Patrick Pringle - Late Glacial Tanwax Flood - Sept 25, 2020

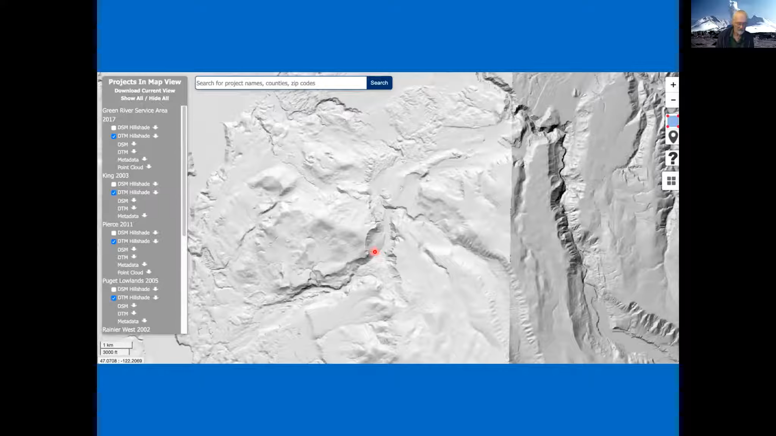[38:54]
floated the glacier drained through this uh channel next to the cascade range and when it did it unleashed a lot of landslides and i've got another slightly closer view here that shows these landslides so the water is coming through here and this giant embayment here is about one mile long about 2 000 feet wide and you can see a lot of other landslides here here's a giant one here here's another large landslide another large landslide um another landslide here and remember this is 2 000 feet so these are substantial landslides and all this rock is this rock is largely and
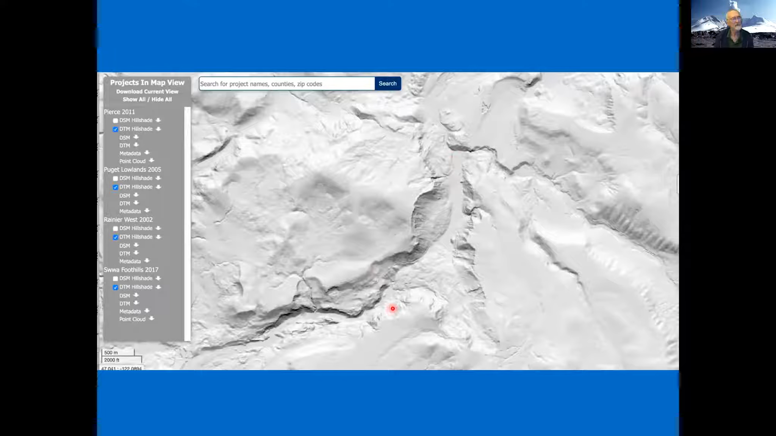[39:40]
acidic it includes some really old andesites but it's largely andesitic in character so i think this is where the andesites are coming from all the mount rainier rivers coming through here and the mount rainier rocks from these various deposits